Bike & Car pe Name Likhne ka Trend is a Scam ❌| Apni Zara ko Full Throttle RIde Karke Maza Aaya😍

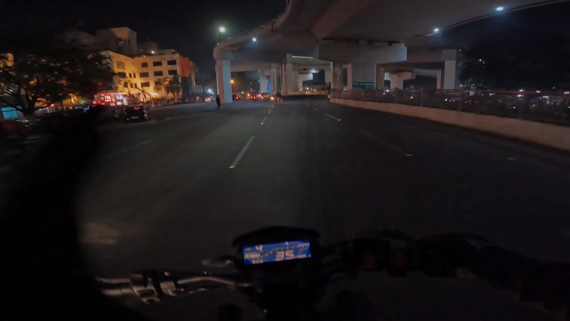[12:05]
बिलकुल मजा सा आता है और बाई मन नहीं भरता है इस बाइक से मेरा बिलकुल भी
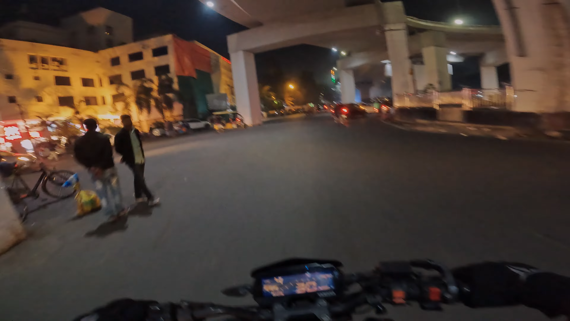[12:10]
शीट मैन भाई यहां पर तो मैं ट्राफिक एक्सपेक्ट नहीं कर रहा था